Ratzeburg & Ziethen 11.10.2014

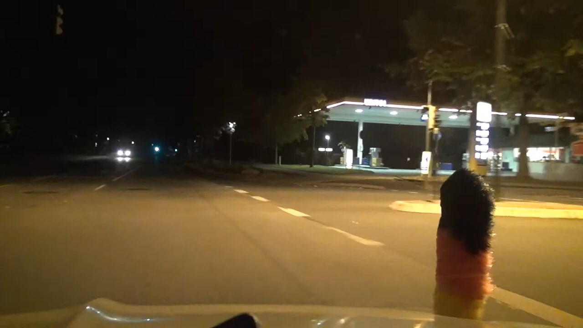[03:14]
Auf der Knell hier auf der rechten Seite. In 300 Metern haben Sie Ihr Zwischenziel erreicht. Das ist wohl das Ampshaus, Kreishaus.
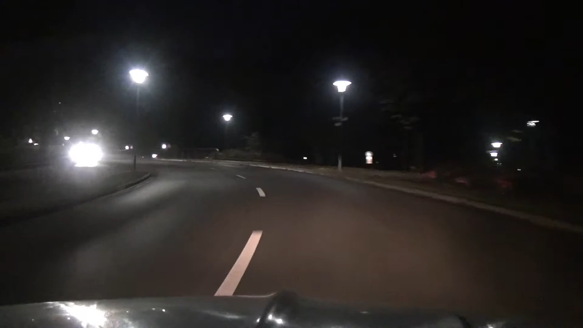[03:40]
Oder hier, die alte Schuhe. Altbohrerschuhe.
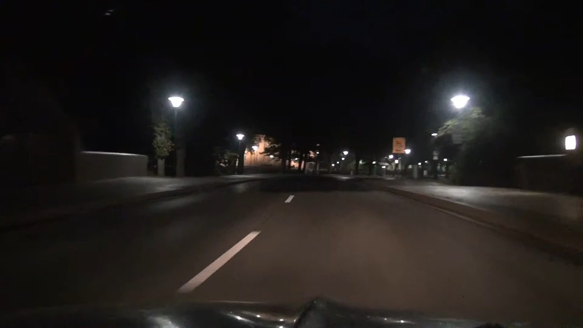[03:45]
Links. Sie haben Ihr Zwischenziel erreicht.